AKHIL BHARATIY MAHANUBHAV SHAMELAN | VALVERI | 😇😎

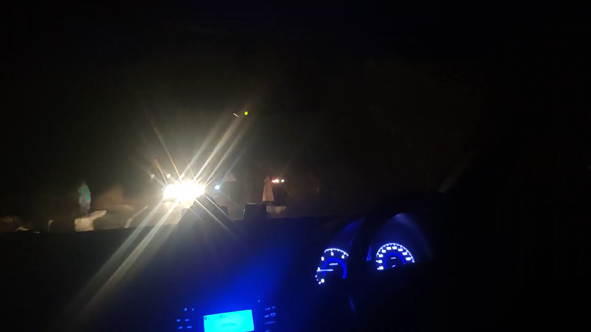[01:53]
बहुत अच्छे से गए हैं प्रोग्राम में, पर सिंगल रोड है ना, इसीलिए थोड़ा वेट करना पड़ेगा हमको।
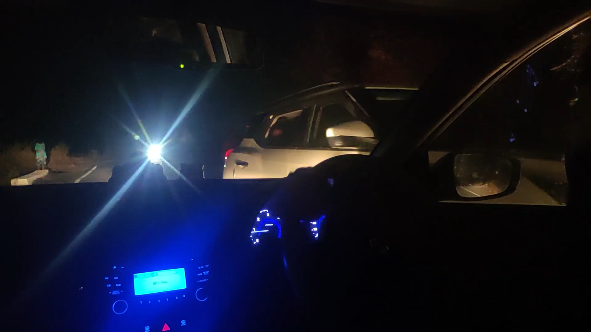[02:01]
इतनी जगह है तो रोड क्यों नहीं बनाया रे, थोड़ा सिंगल रोड छोड़ा ना कर ला है।
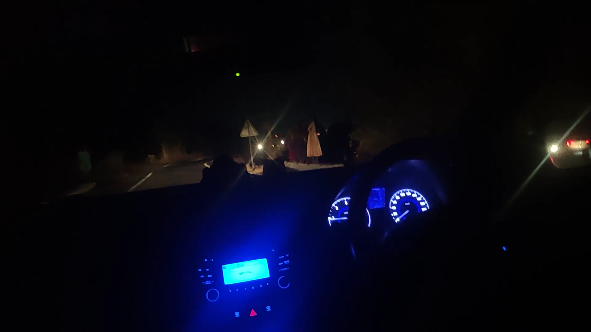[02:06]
सही है तो वो दिख रहा है ना आगे,
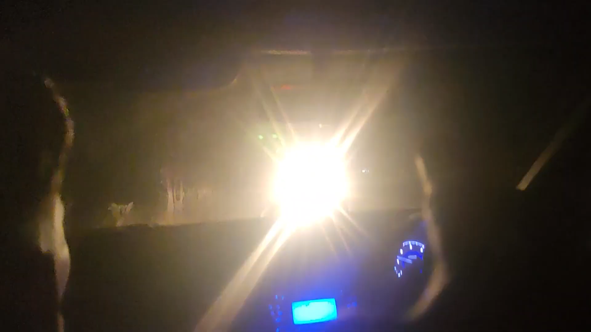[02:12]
नहीं दिख रहा उस तरफ है।